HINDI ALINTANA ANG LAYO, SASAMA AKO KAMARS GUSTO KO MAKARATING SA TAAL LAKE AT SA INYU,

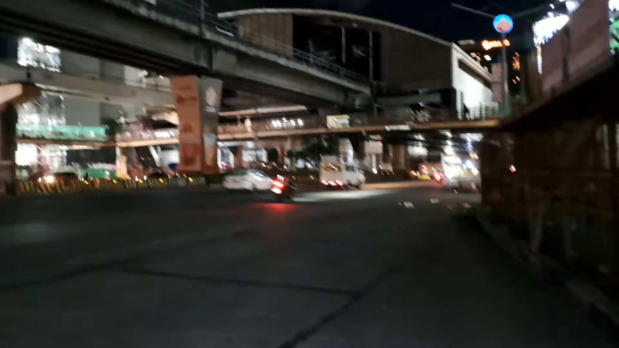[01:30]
Alright, so mga Mars, at nandito na tayo sa SM North. So, time check natin mga Mars ay 10:53 ng gabi.